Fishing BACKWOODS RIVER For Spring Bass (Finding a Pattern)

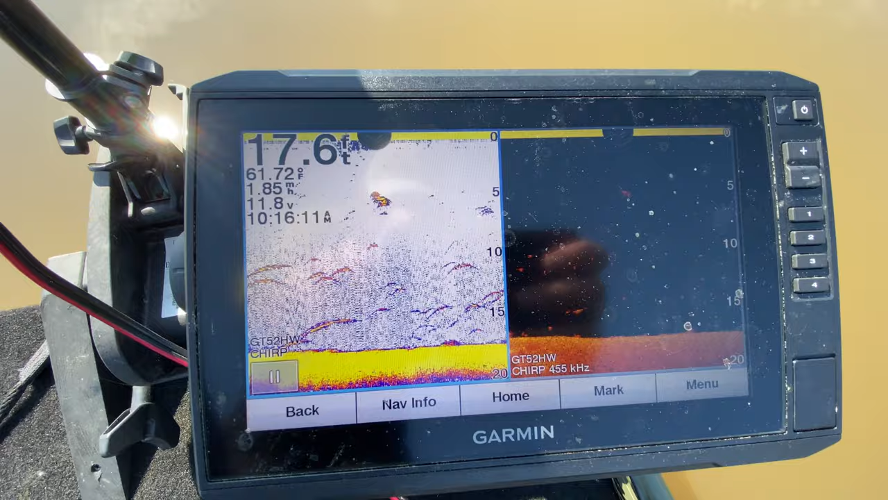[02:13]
On screen: depth 17.6 ft, water 61.72°F, speed 1.85 mph
like yo look at all that and like that's not even like as much as I saw earlier are you kidding me tell me if I'm tripping tell me if I'm I don't know let me know
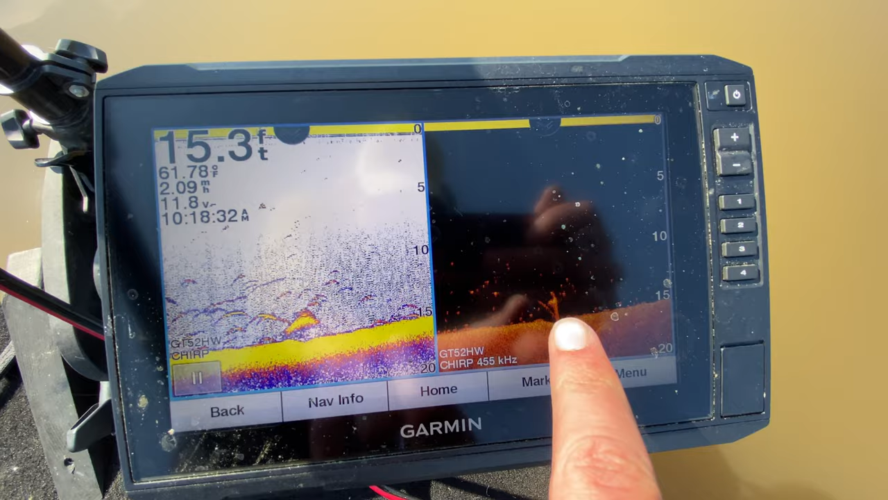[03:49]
On screen: depth 15.3 ft, water 61.78°F, speed 2.09 mph
like a log or structure something all this stuff around it that's that's fish right tell me if I'm wrong tell me
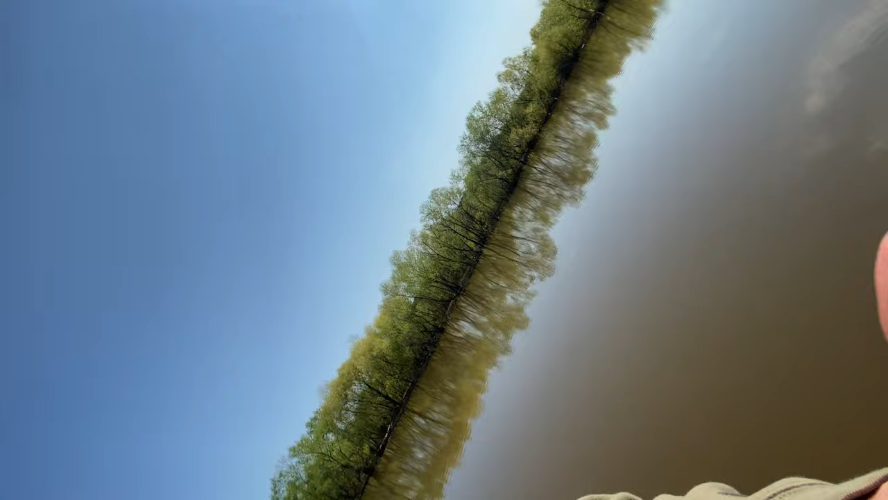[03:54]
if I'm tripping I want to know I'm new to fish finders and I want to know if I'm tripping or not so let me know in the comments because I'm gonna go crazy I keep seeing that stuff and I'm not gonna be able to catch them I'm gonna go insane because that it looks like fish look at all that guys I
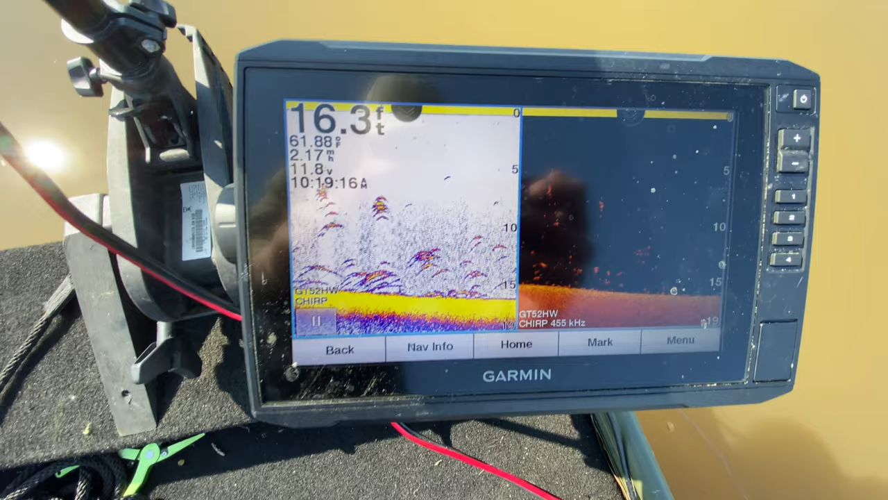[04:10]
On screen: depth 16.3 ft
know I keep going on and on about it but look there's no way that I'm tripping right now like that's got to be fish I guess I could be tripping because it won't bite I don't know guys wish me luck